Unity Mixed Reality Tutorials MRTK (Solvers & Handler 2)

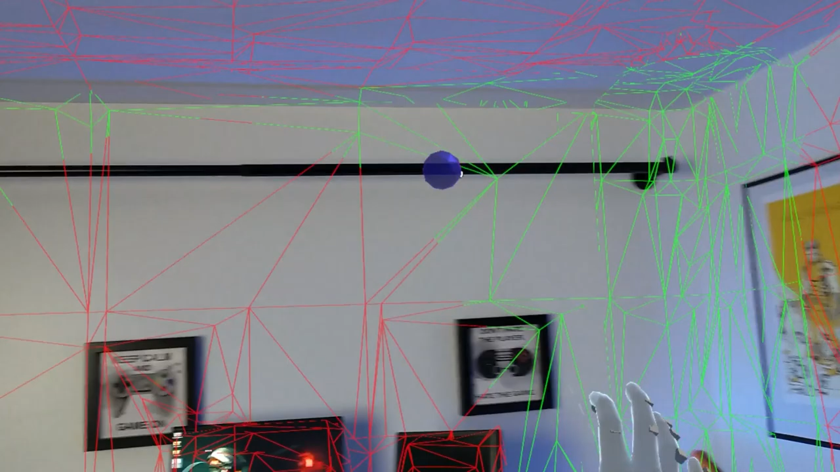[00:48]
Again it's going to be a spatial mesh.
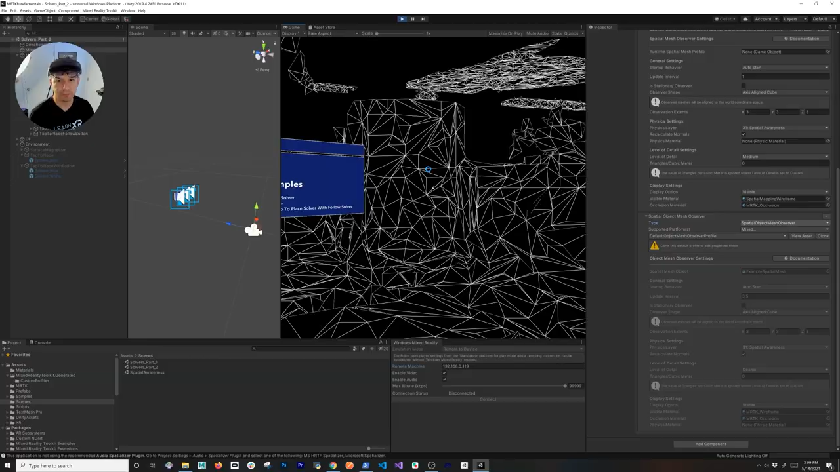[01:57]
So now we can you know can look around and this is going to be it's an area that Microsoft scan and the cool thing with this is we can you know try some of these different implementations. So what I'm going to do is I'm going to hit the space bar and as soon as I do that you're going to see that I have my hand I can also do shift to use to do and show the left hand.
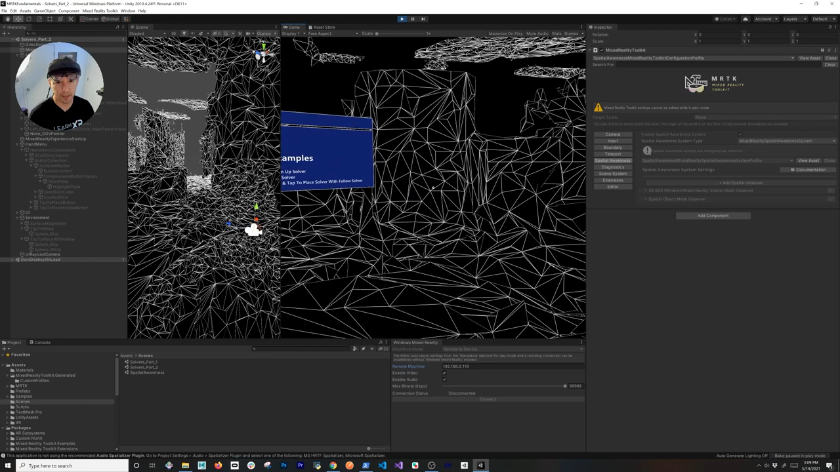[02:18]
So let's go ahead and just I want to see that menu so that we can have the menu.
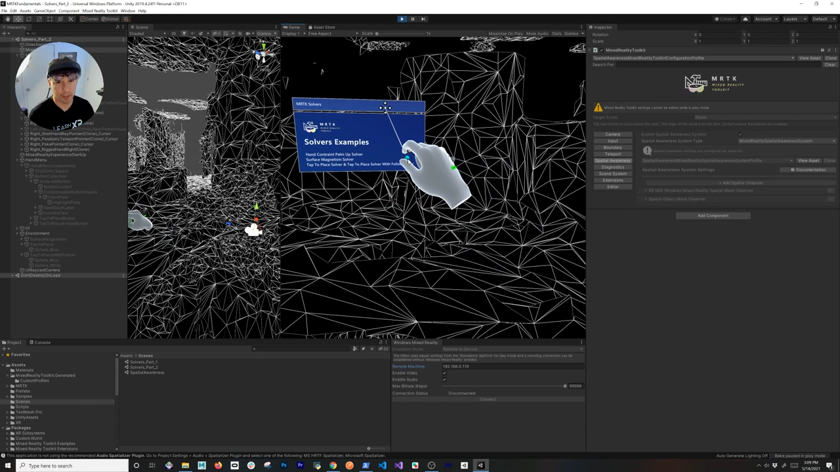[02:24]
So the first thing I mean similar to what we did before I have this menu here showing some of the solvers that we're going to be talking about and if I do a space and I hold my I think it's the control yep as soon as you do that you're going to be able to pivot on the on the hand and then the basically the menu that you see there is only going to show if the palm is basically facing the face which in my case in this case is the camera. So as soon as you rotate it it's going to go away as soon as I get closer you know to the palm facing the camera you're going to see the menu that we're going to be that we're going to be using.
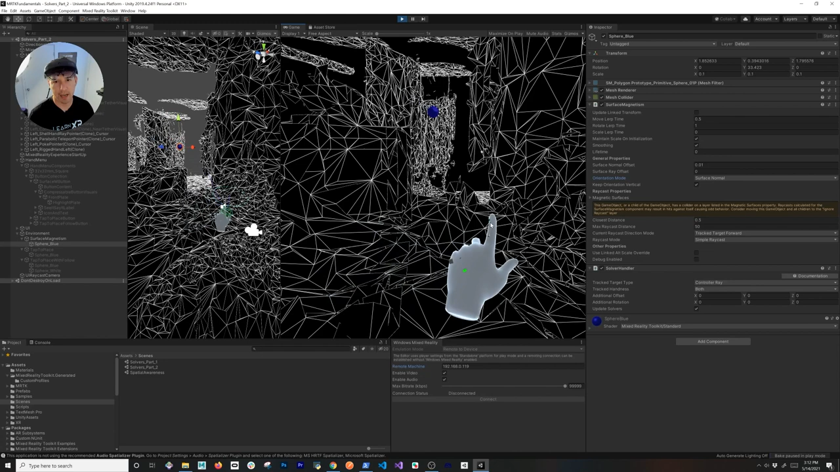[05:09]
cast distance there's also some properties that are available you can also change the object type in this case I am using the control array on both hands if I were to use my left hand you're going to see how that also snaps and it's basically using the pivot point of the rate cast the end of the rate cast and that's why it's using as a reference so the other one that I want to show you as well let me go ahead and rotate myself here and we're going to be hiding this and then showing the top
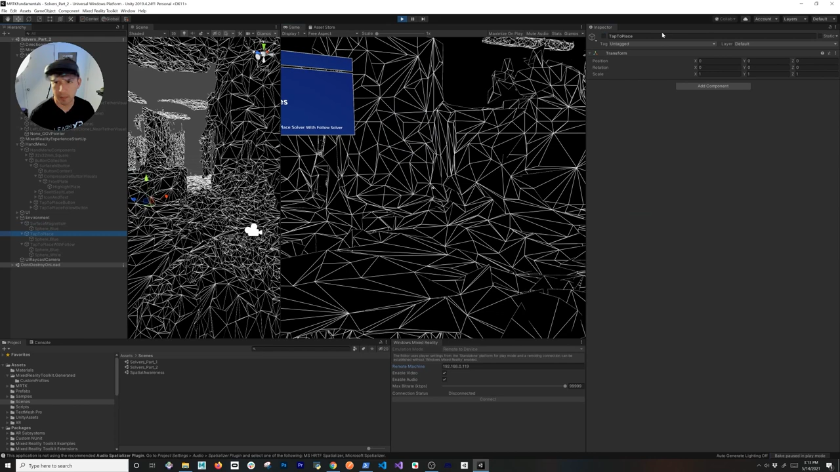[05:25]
to place so this one is really cool because okay I show you the surf the surface magnetism that one doesn't allow you to really you know place it on on the surface it is placed as long as you your rate cast is pointing to that but with this top to place so if we look at the component you can also tap on the object and it's going to place it at the top position and if you tap it again it basically follow the rate cast if you you know if you tap it one
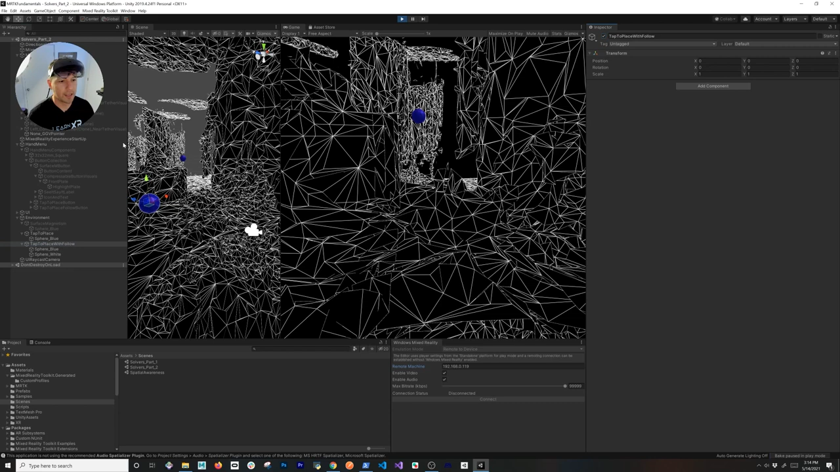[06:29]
difference between this one is now I have two different objects so I have a Y basically a Y sphere and a blue sphere the Y sphere you can't see because it's blended with that but the follow object which is the one that I covered in the previous video it has an overwrite and that overwrite is is to follow the the blue sphere and then the blue sphere it's going to be the one that has a tap to place so if I were to let me go ahead and go back a little bit here tap it you're going to see that now we have basically we have two solvers so one that is the tap to
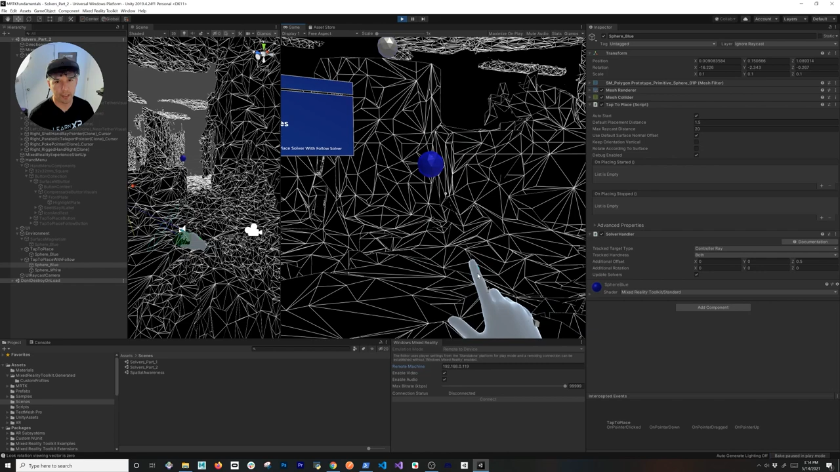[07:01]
place and the other one is just following the is following the blue sphere so if I were to tap it you can see that now it just gives you a cool look because the other one is following and it's kind of blending in place and we can just go ahead and rotate maybe put it on the ceiling right over there and you can see how that now works you can also get closer you know if you wanted to move the camera around with your you know with your arrow keys and then